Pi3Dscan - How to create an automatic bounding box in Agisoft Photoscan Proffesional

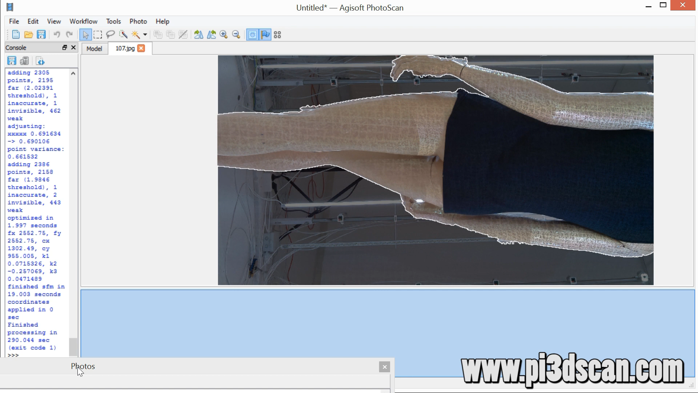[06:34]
So let's actually see where this ends up with.
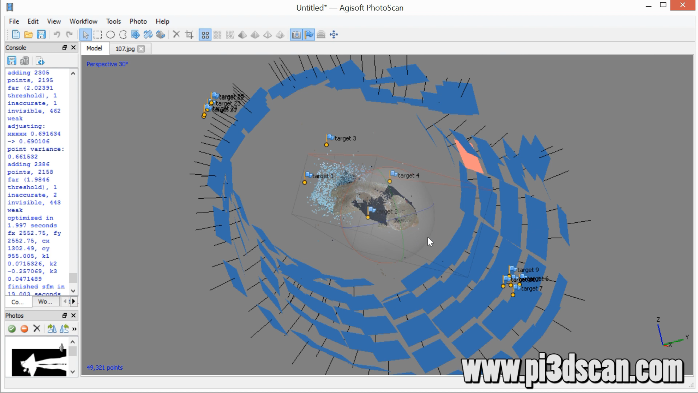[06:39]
If we now actually look at the model, we see that we have our model.
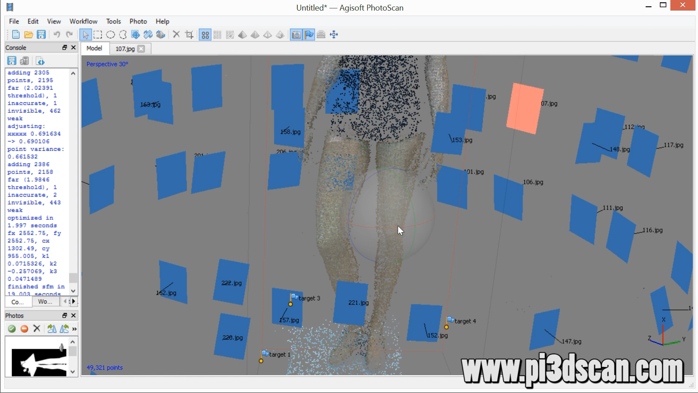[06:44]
And we see that by definition, typically the bounding box, well it just gets randomly placed. In this case, it's definitely somewhere crooked.
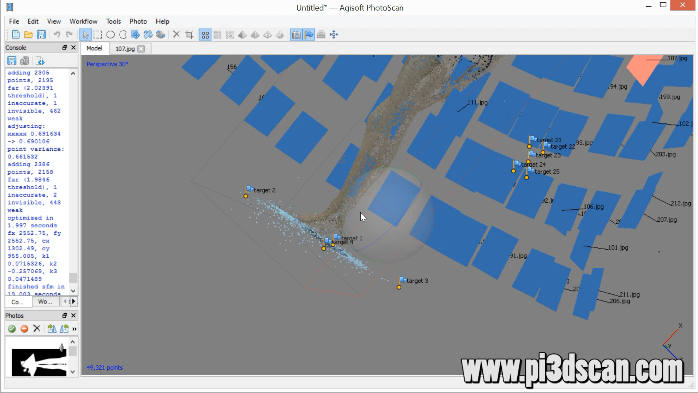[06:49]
It's definitely not flatly orientated to the bottom.
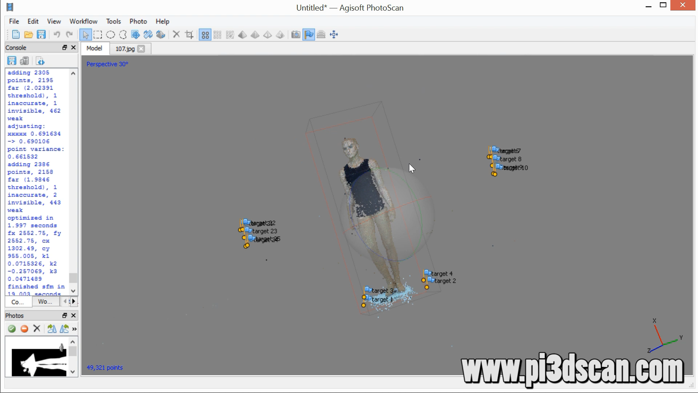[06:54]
So as I said, how the script actually works, to actually correct this is actually fairly easy. We need to be able to see three corners of the floor bounding box. And that could be 3, 1, and 2, or 3, 4, and 2,
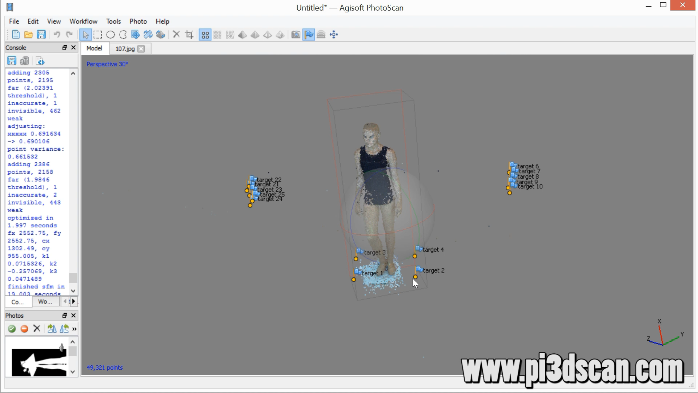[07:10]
as long as it's an L shape that we have the three coordinates. And we need to get two coordinates from each side.
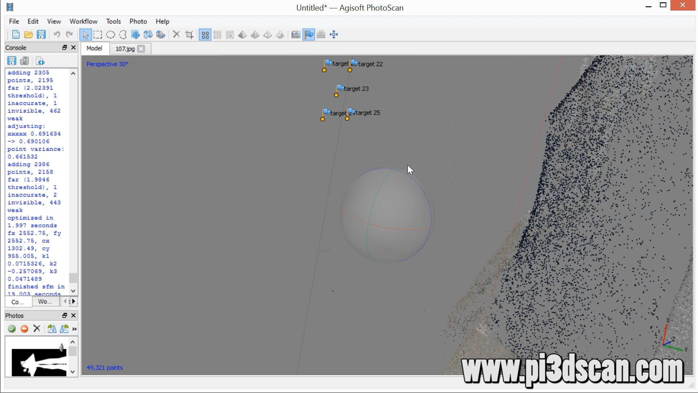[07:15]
So in this case here, I can use, for instance, the upper two markers. Marker 21 and Marker 22.
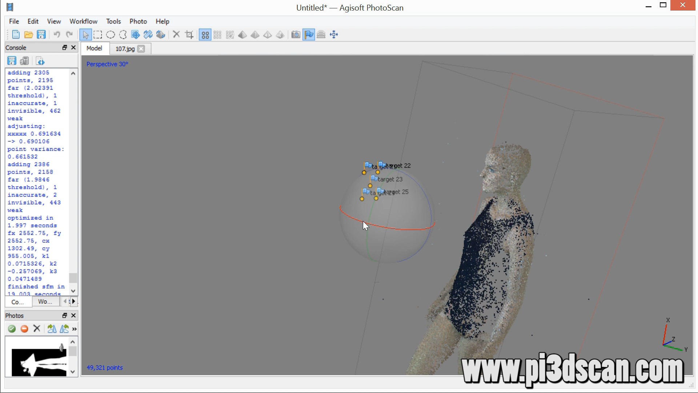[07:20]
And I actually have Marker 6 and Marker 7. So let me actually show you the actual script that I'll be running.
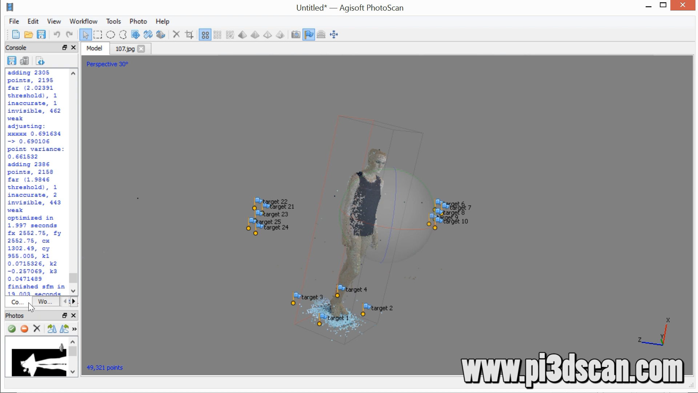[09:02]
So if I actually, let's see, get my console out, I'll run the script,
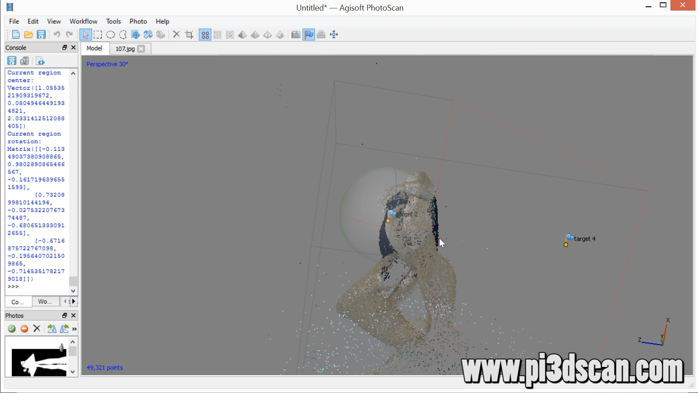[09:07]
and you will now see that if I look at any orientation,
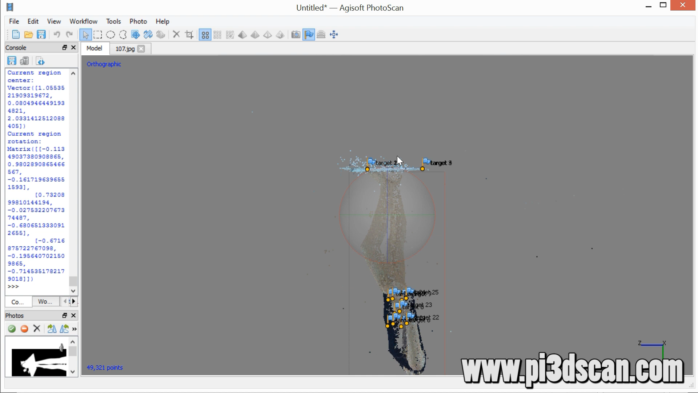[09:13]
I'll get a very correct orientated model
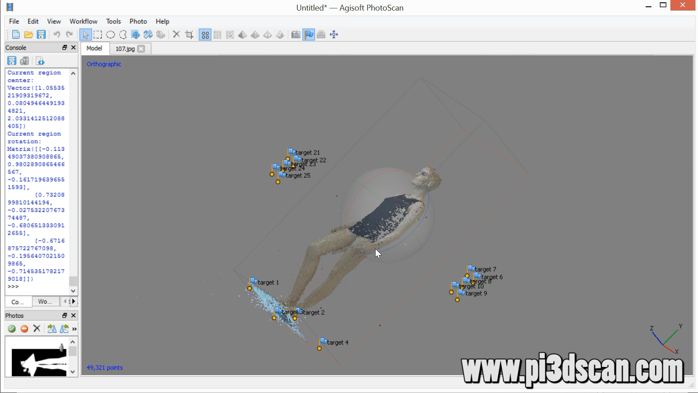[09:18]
with the bounding box in the middle.
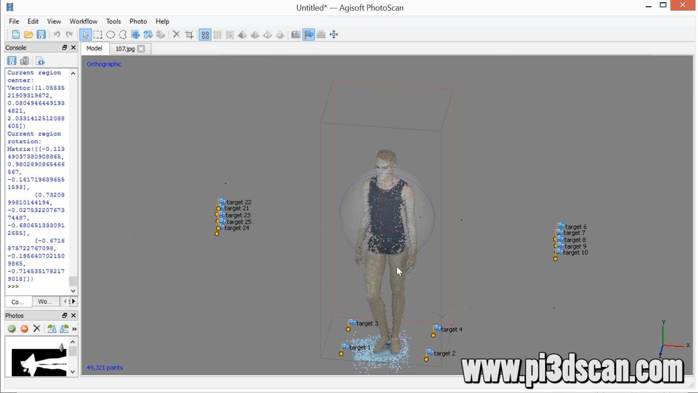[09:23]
And if you look at my x, y, z, my y is up, my z is to the right, and my set is towards me, and that's what I need for programs like Mixamo.
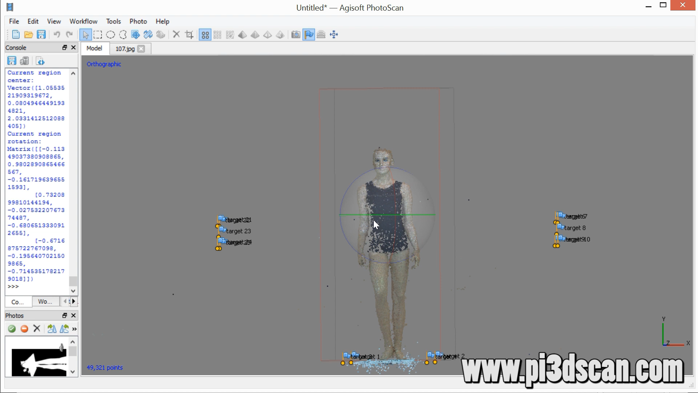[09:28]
Now, if I find that the box is too big, or too thin, or too deep,
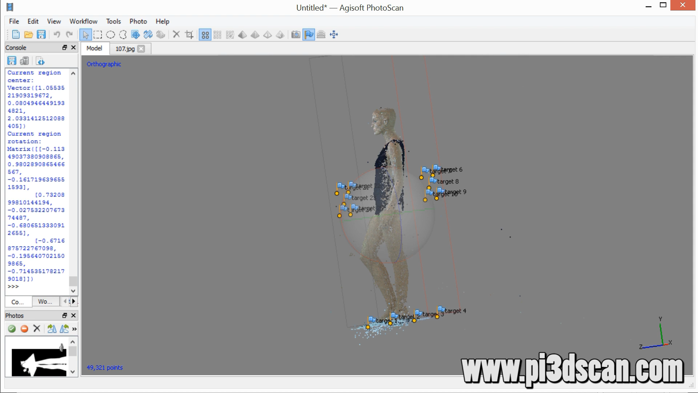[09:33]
or too narrow, I can very easily just change the script, and I can say, for instance, well, I don't want the box to be one meter width, I want the box to be just 50 centimeters width, or something like that.
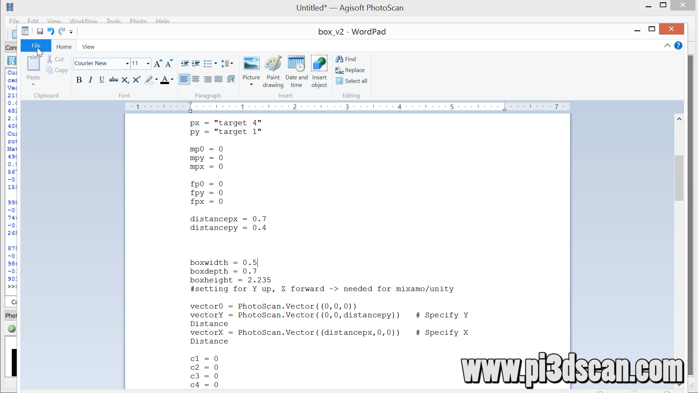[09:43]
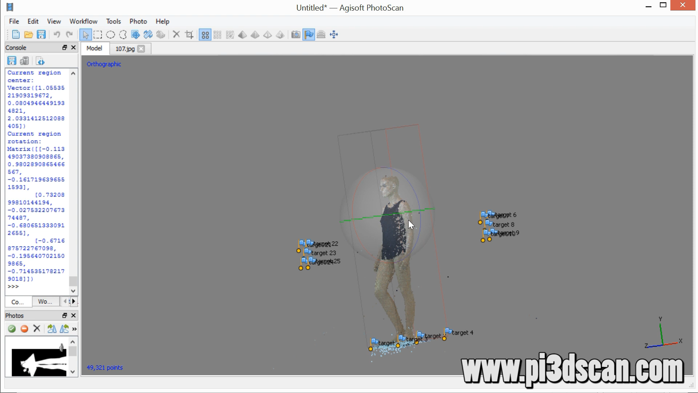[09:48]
Now, if I will rerun the script, you'll see that my box is just 50 centimeters. Now, my doll is not that slim, so I do actually need to make it a little bit wider. For me, so let's take 80 centimeters.
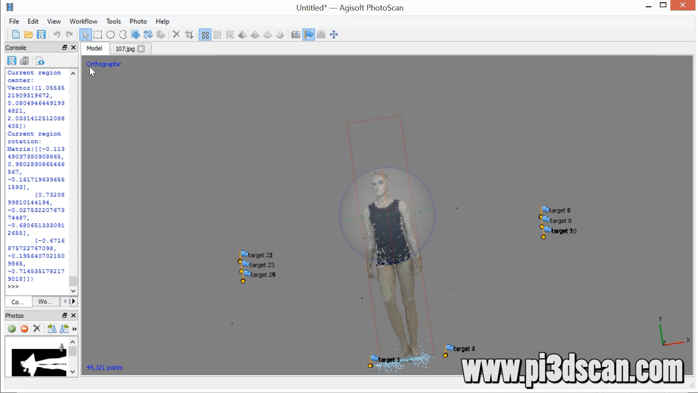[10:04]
There you go. I'll rerun the script.
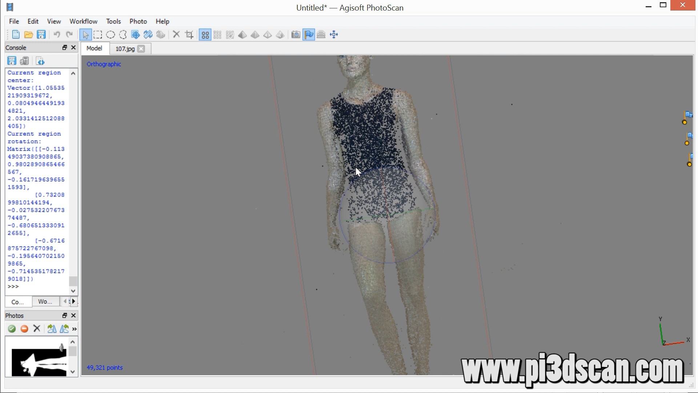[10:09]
Now, the only thing that you want to probably tune for your own scanner is the height of the box.
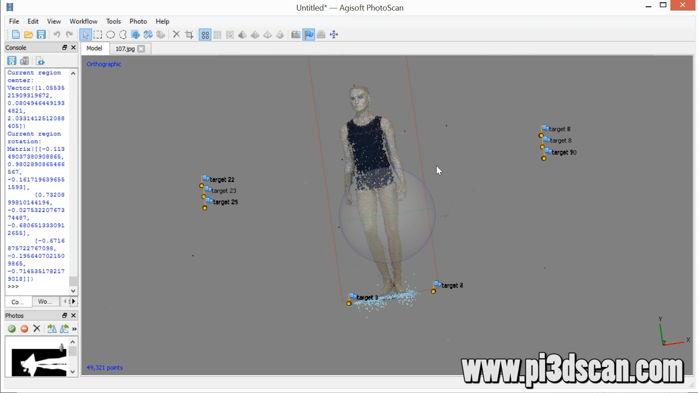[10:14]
The height of the box, as I said, is measured based on the middle point, and then, of course, going half of it going down and half of it going up. And what you want to do is you want to make sure that that middle point,
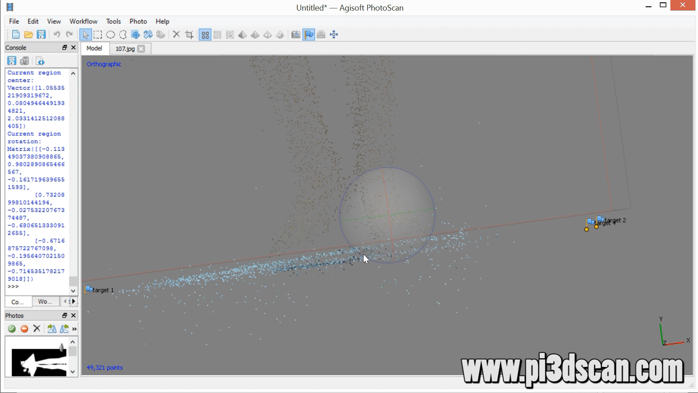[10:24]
the calculation just gives you the points directly above the feet,
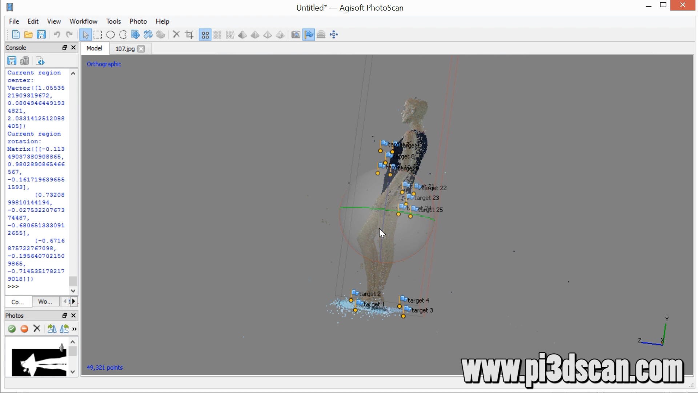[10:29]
so that we're cutting out the floor and at yourself, so we have to do very little labor on it. I think in my case I've already tweaked this a bit, so I think I should be set up. I have specified my box to be 2 meters and 23.5 centimeters in height,
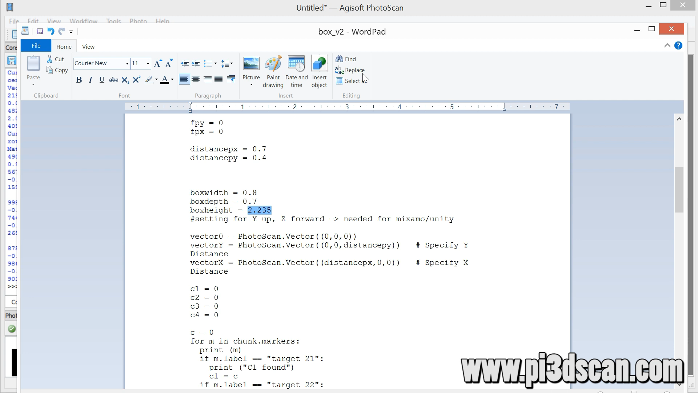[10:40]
and that, for me, gives me just a good cut straight above the floor.
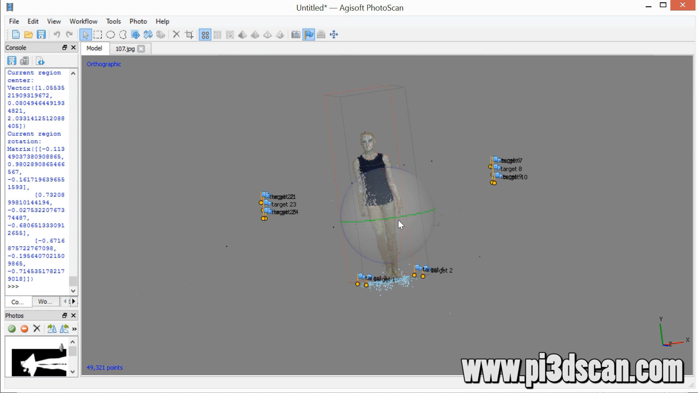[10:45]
So now we have set the box.
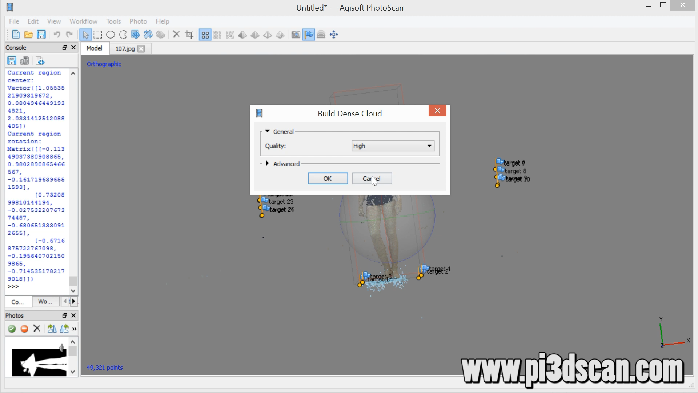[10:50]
The only thing we can now do is continue the process. We'll create our dense cloud. So let me actually start doing that.